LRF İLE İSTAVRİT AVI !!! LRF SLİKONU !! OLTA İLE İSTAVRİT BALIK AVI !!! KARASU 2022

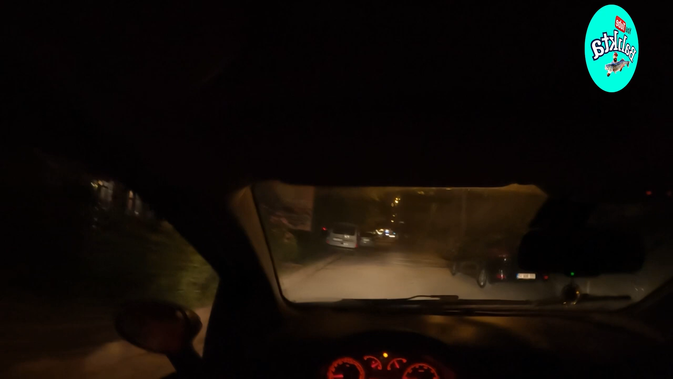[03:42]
Bu mahalle çok güzel bir yer. Güzel manzarası var. Gerek sabah gerek gün batımında şahane manzarası var. Buraya gelenler burayı kesinlikle görüyorlar. Görmeye geliyorlar, ziyaret ediyorlar. Fakat şöyle bir talihsizliği var. Yeni Mahalle çok bakımsız. Şimdi bakmayın, bu çekim gece gerçekleşiyor. Gördüğünüz ışıklar bazı şeyleri örtbas ediyor ama burası Karasu'nun incisi olmasına rağmen yolları çok bozuk.
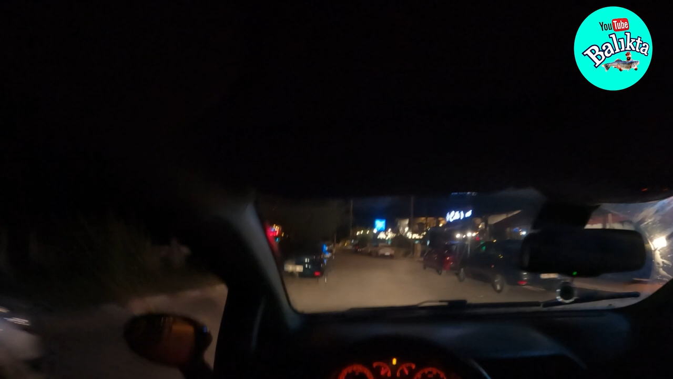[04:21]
Yani karanlık, izbe, olur olmaz insanların uğrak yeri haline geliyor. Aslında güzel bir aydınlatmayla, nizami bir şekillendirmeyle çok daha güzel hale gelir.
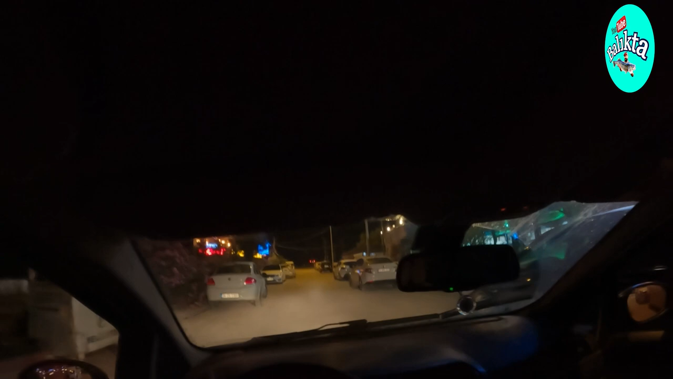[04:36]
En azından farklı şehirlerde, farklı ilçelerde bu tarz alanlar çok iyi değerlendiriliyor.
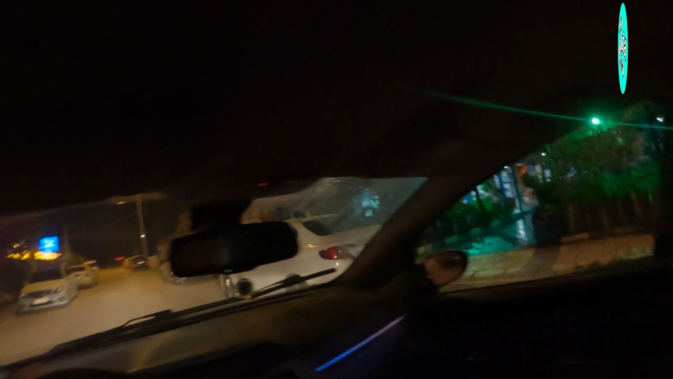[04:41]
İşte sağlı sollu restoranlar var buralarda. Mesela solumuzdakini gördünüz.